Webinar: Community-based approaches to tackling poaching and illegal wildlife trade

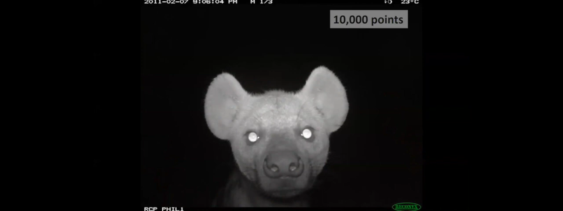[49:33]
So a hyena will get you 10,000 points. They will also eat camera trap.